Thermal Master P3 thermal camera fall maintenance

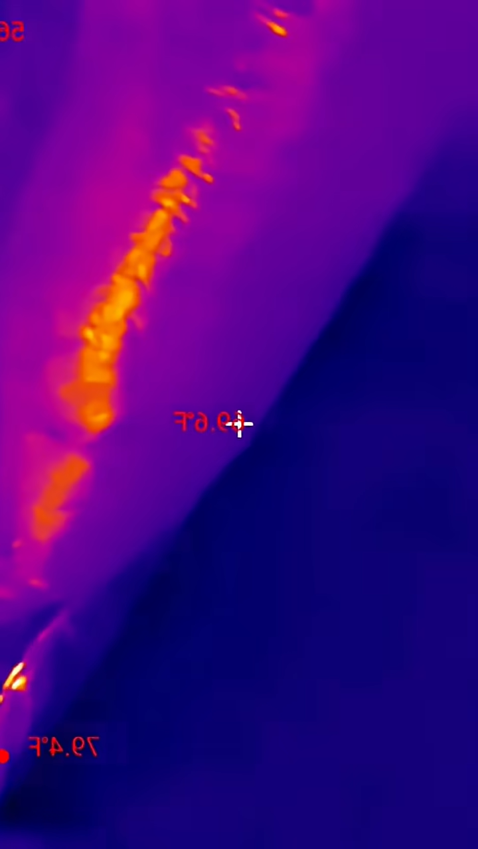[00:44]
So as you can see the ductwork is pretty well sealed.
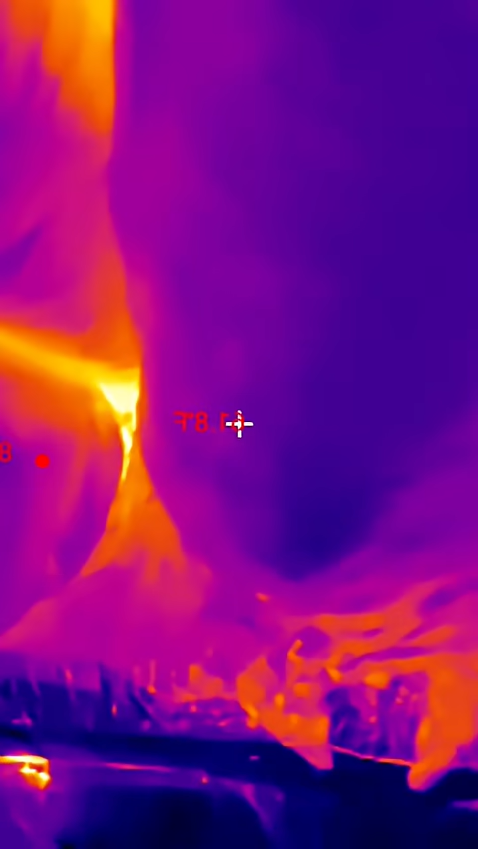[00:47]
You can see there's some heating up where they're all connecting here. Pretty hot but there's no leakage.
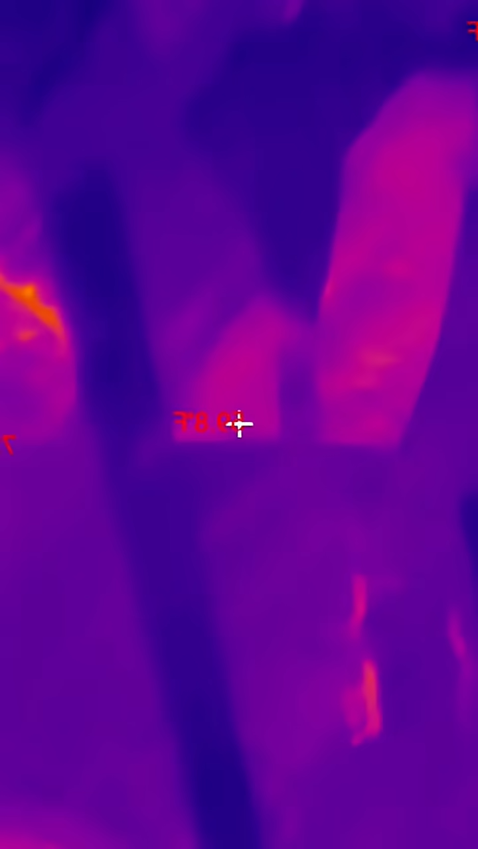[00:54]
That's the hot water heater there.
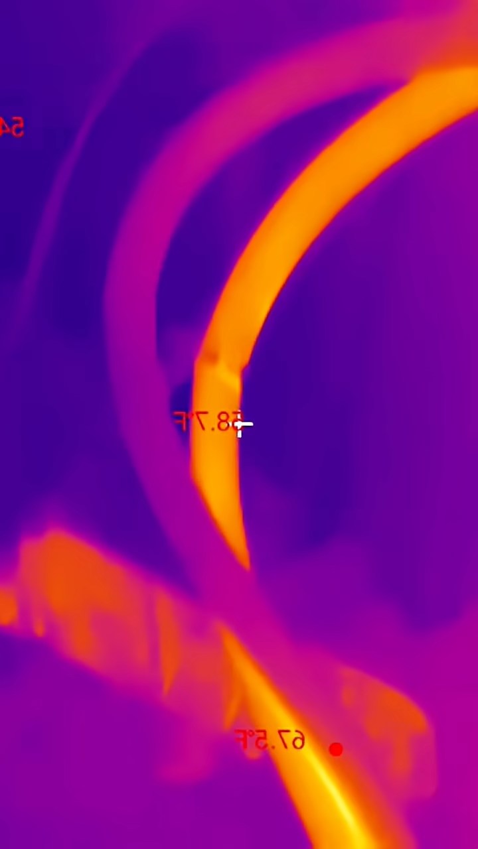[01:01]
Hot water heater line. As you can see.
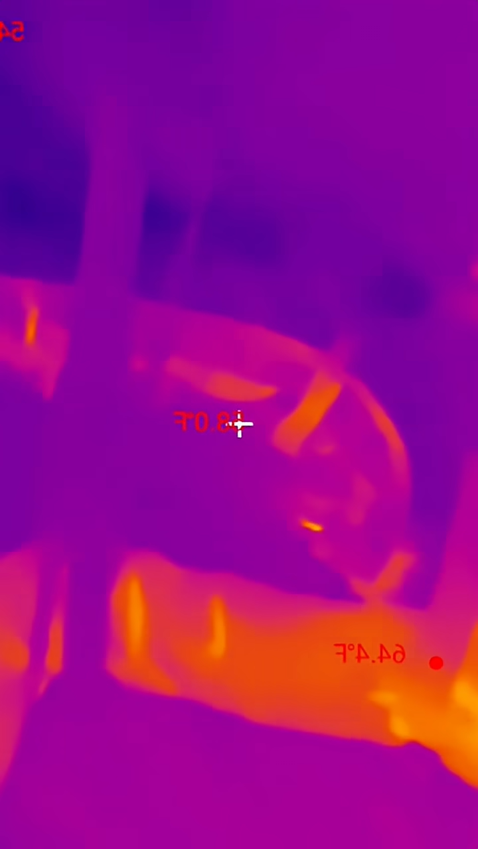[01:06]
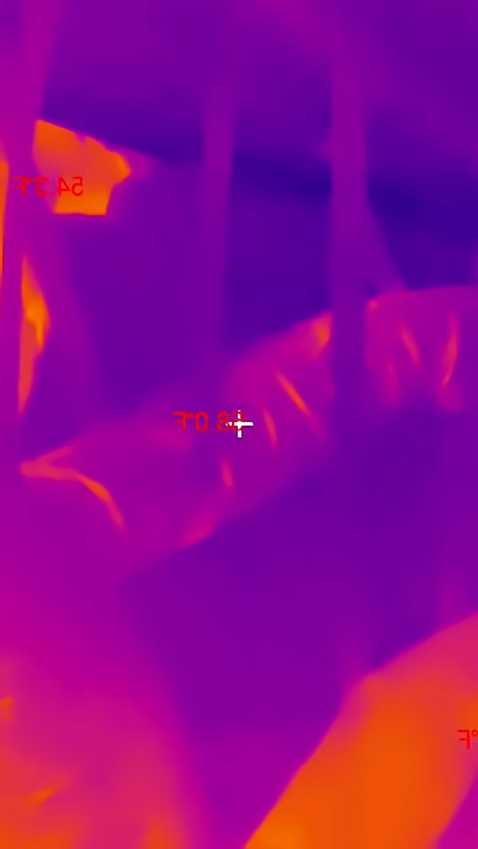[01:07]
But all the ducts appear to be doing pretty well.
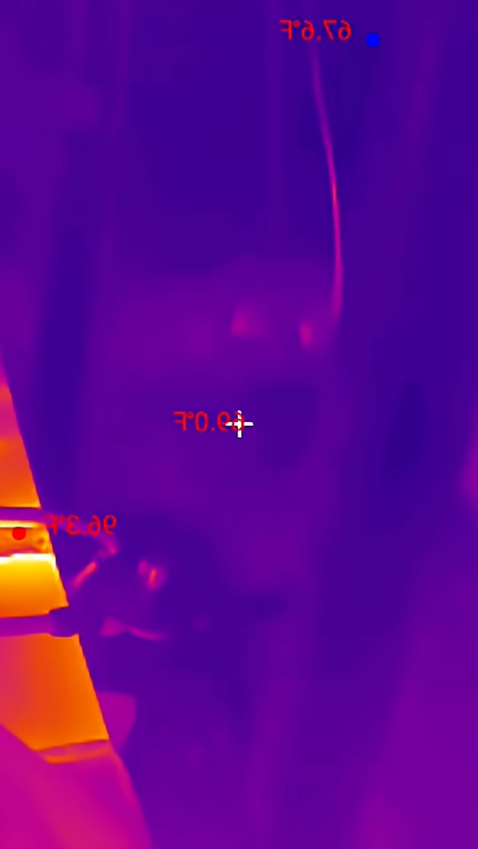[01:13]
So I'll go over to the unit here.
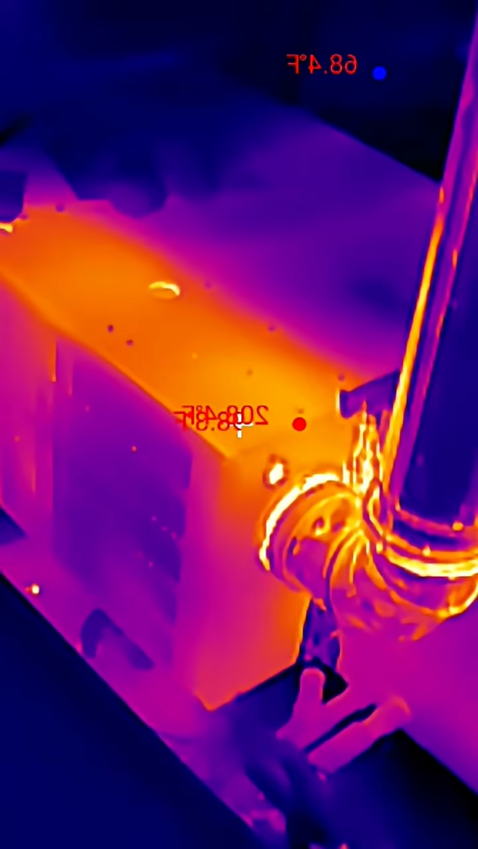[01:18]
Make sure everything is sealed around the cabinet.
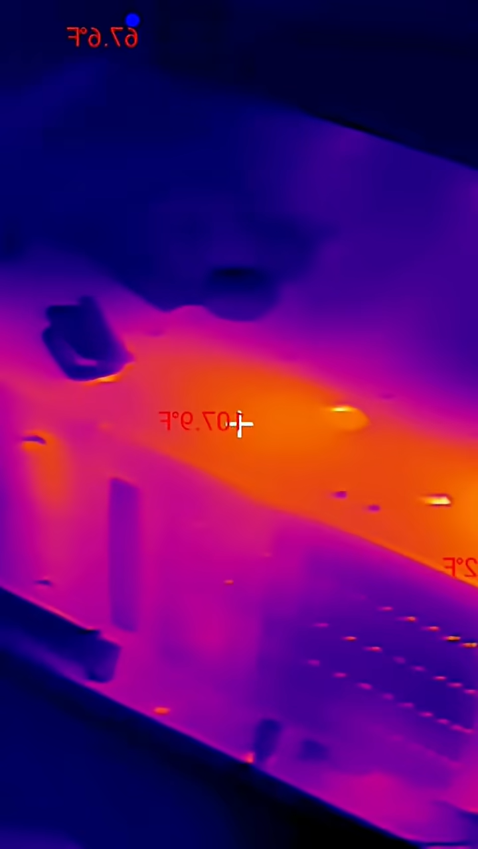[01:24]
And, uh, yeah.
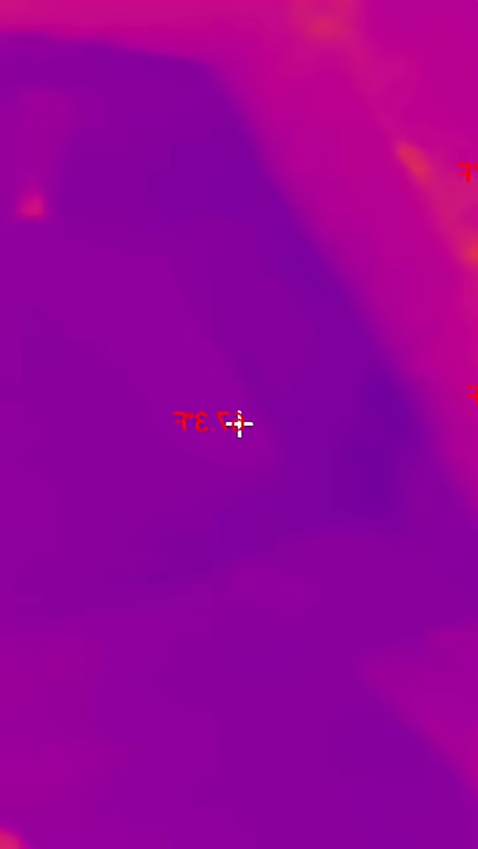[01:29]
Everything's looking good. I'm telling you what we do.